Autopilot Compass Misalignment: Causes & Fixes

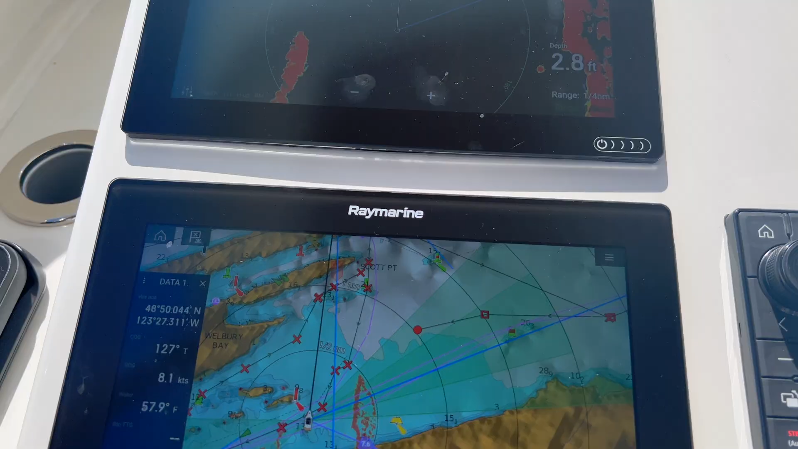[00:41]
So here's our chart plotter, and one thing that you'll notice is this orange is the radar overlay.
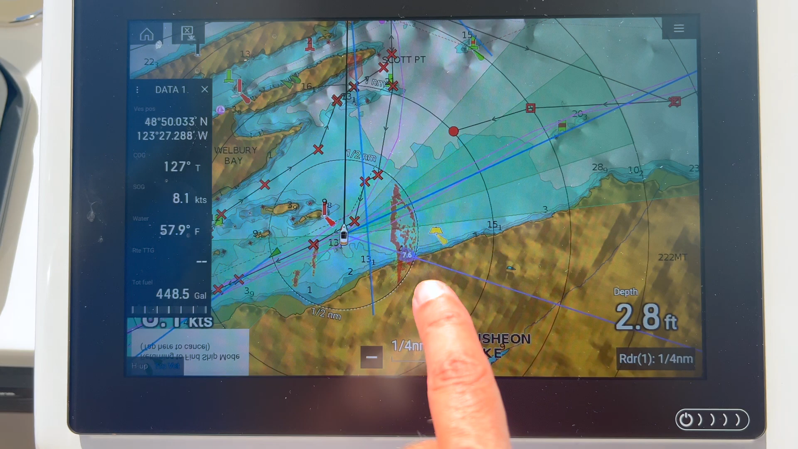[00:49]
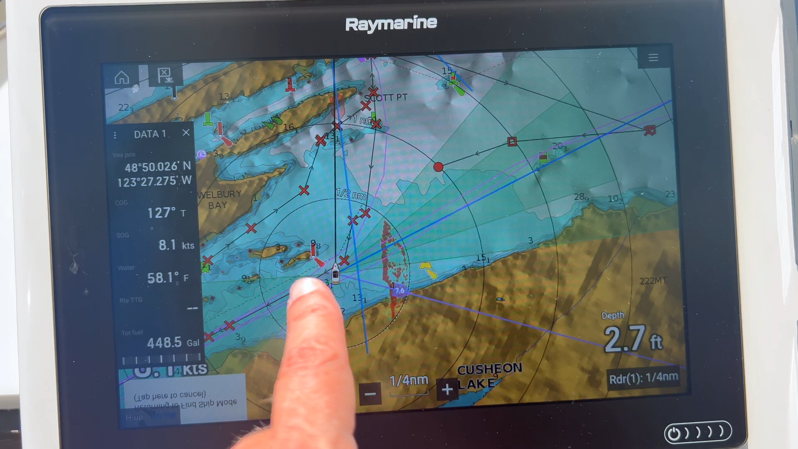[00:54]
Another thing you'll notice is the blue line, which is our actual course heading. is correct. But the boat thinks that the heading, well, it's off about 40 degrees. And if you look at our radar up here, it's doing the same thing.
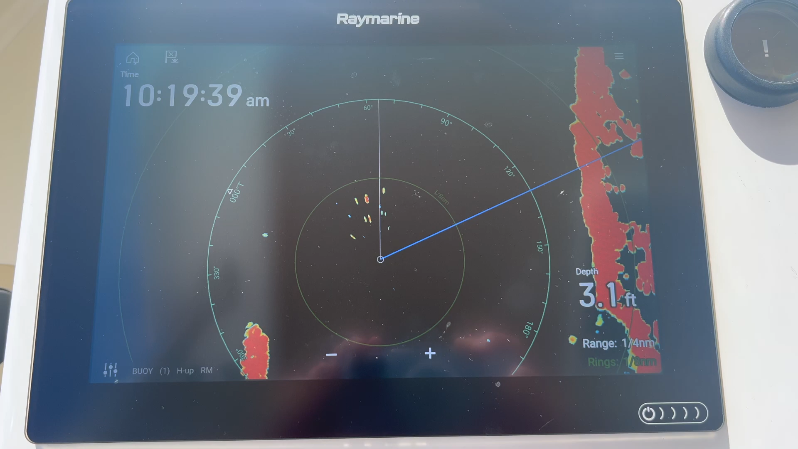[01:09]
The radar is showing correctly. However, it believes our course heading is off.
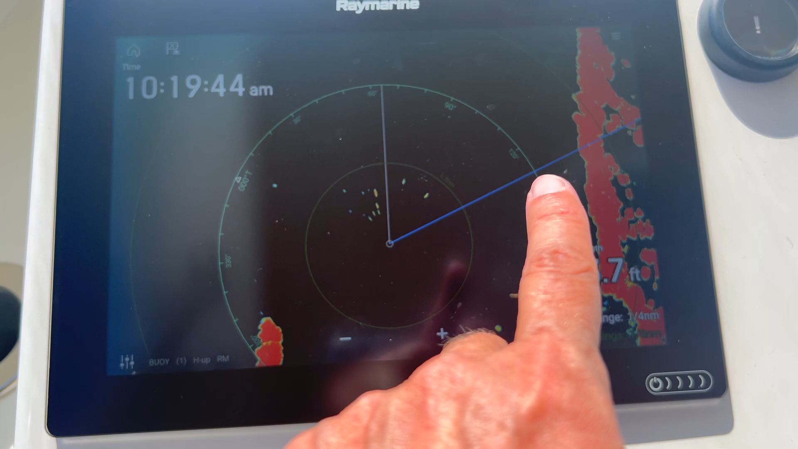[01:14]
When you see this line, it's incorrect.
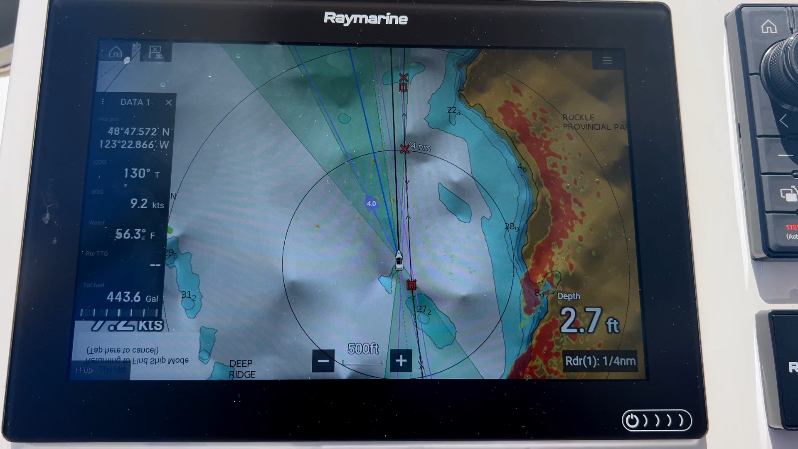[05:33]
Alright, that looks better. Not perfect.
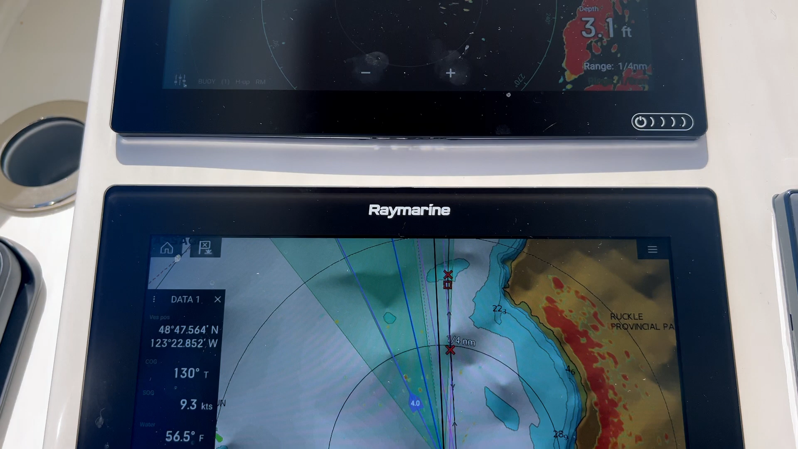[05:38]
But at least the boat's going in the same direction that we're actually headed on our course. Which means we just need to probably calibrate this a little bit more.
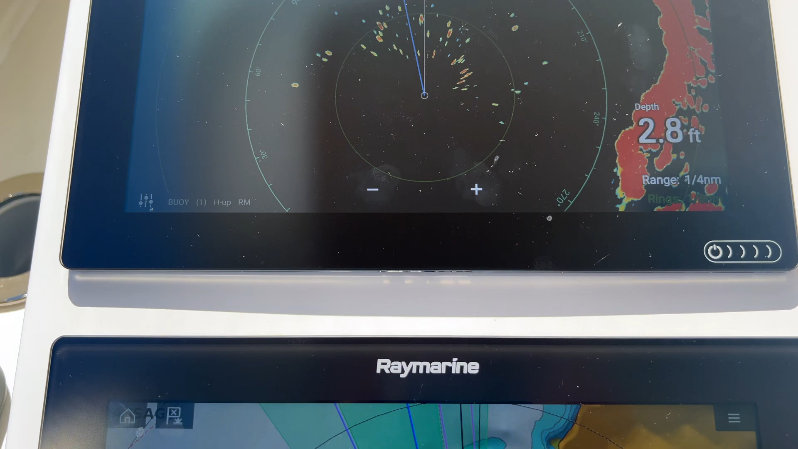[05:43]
But we're on the right track.
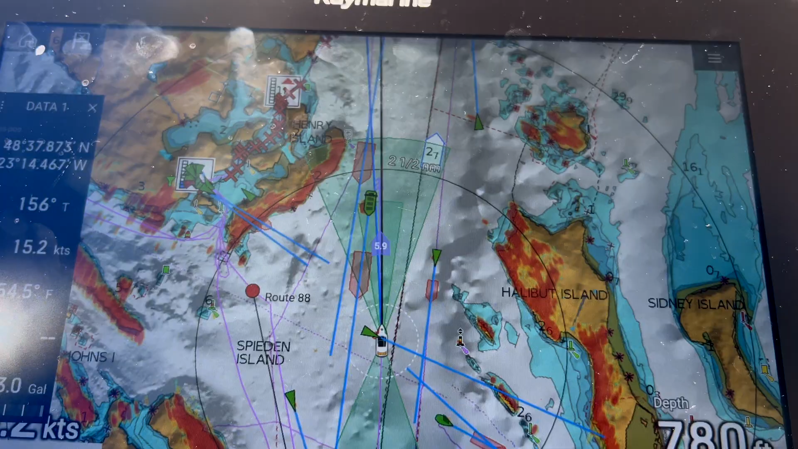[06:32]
Look at us. All of our heading is correct. Just crossed the U.S.